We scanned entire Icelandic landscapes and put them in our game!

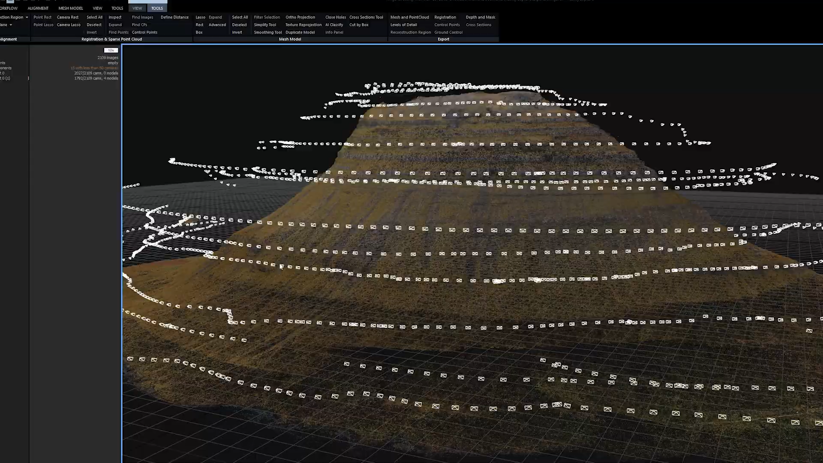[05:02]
For details, we'd have to go take pictures a whole lot more up close and build
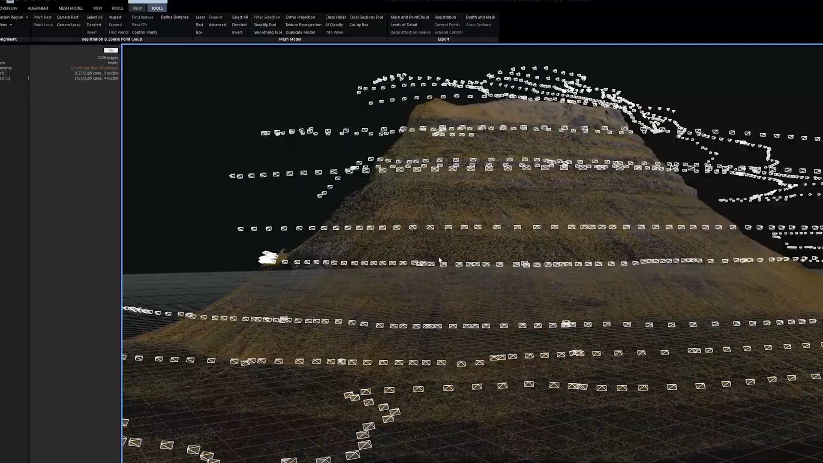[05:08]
out smaller assets so that we can layer out details from the bottom to the top, building out more and more detailed assets the further down the mountain you go,
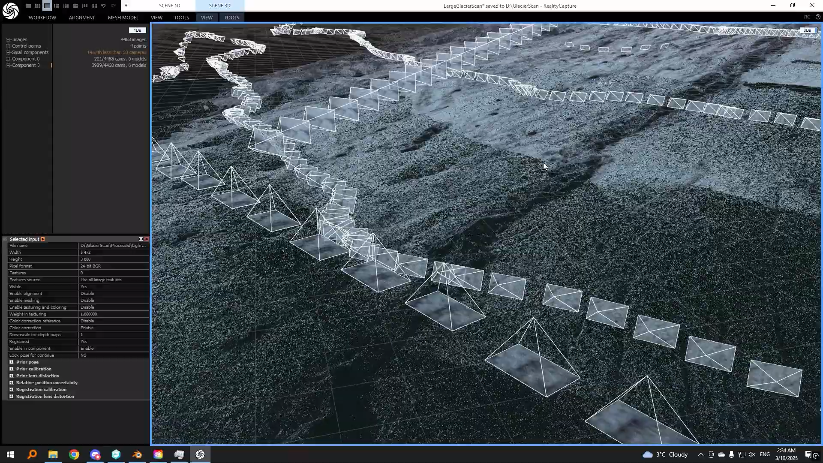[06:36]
These pictures get done a line from similar dots within these photos.
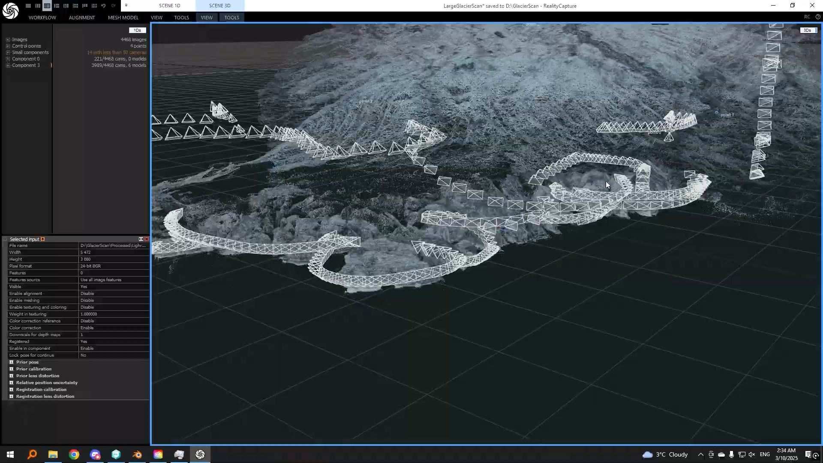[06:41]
The program takes it, sees, oh, this dot here is also on this photo here, which means the camera is rotated this way, creating this 3D shape.
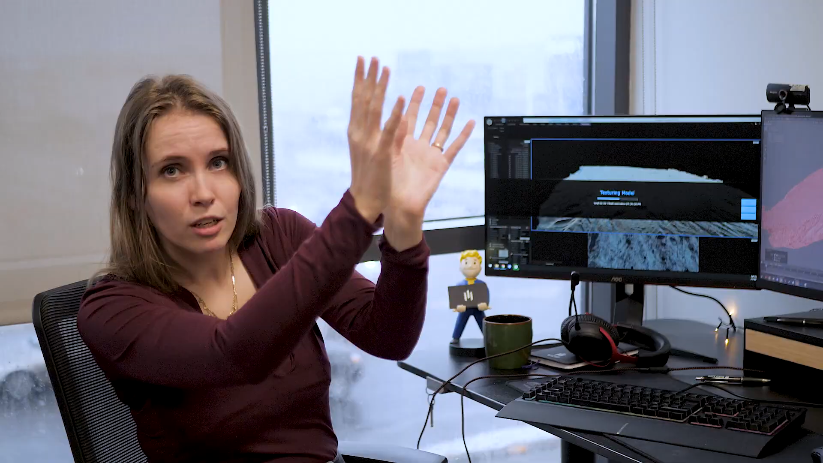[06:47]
When that's done, you get this beautiful point cloud.
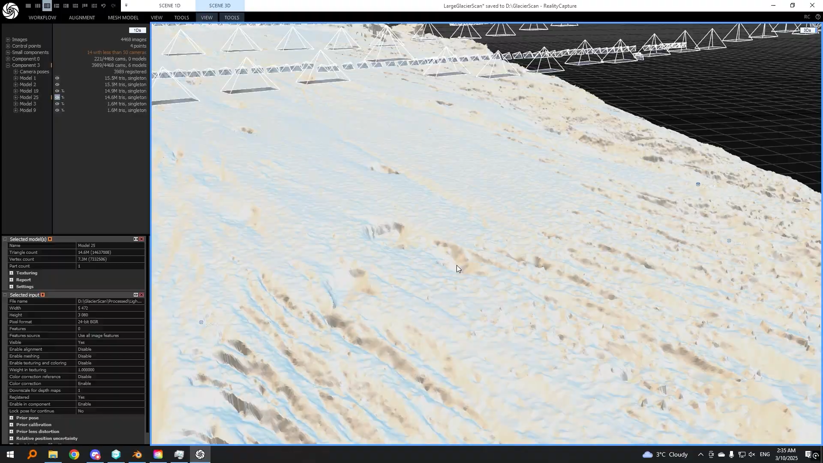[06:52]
You do a little cleanup and then you take it to the next stage, which creates more of a dense cloud. Here you can see your textures, you start getting the idea of if this worked or if you have to go back to Kirchgefell to do another six hour scanning session.
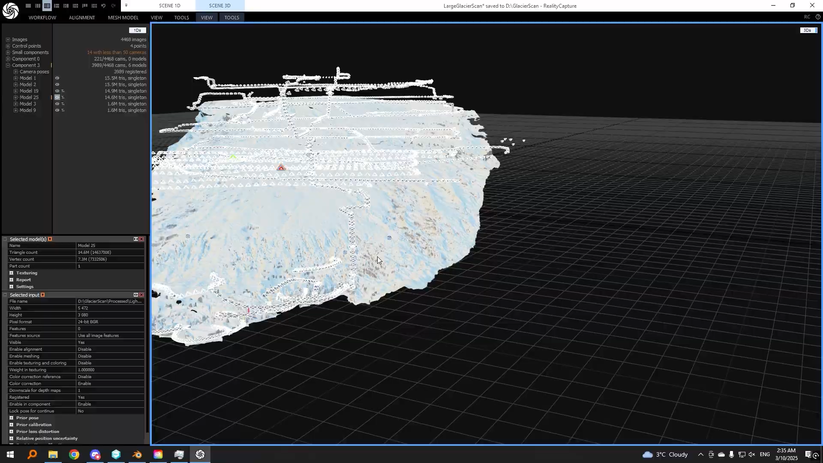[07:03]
It happens. Then you build it into a mesh and from there you build your textures. Now it's up to export all of these millions of points into a software that can handle said millions of points.
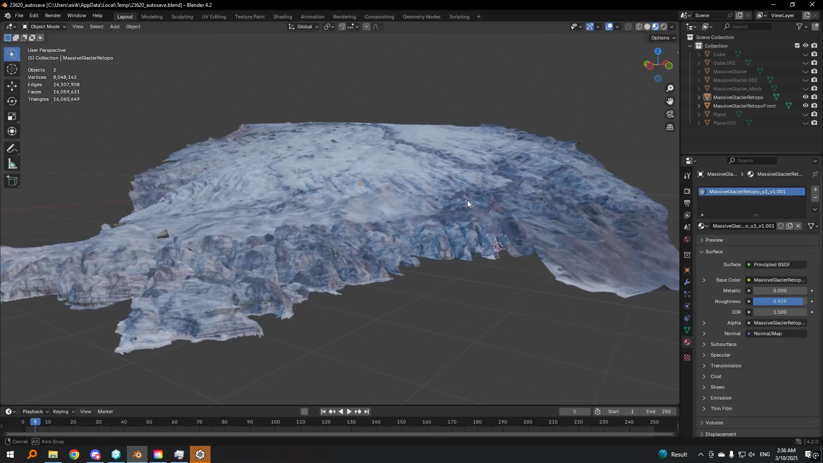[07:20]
Here you do your first set of cleanup. You can either use blender or seed brush or whatever floats your coat. We also have to build our UV maps for our textures to make sense.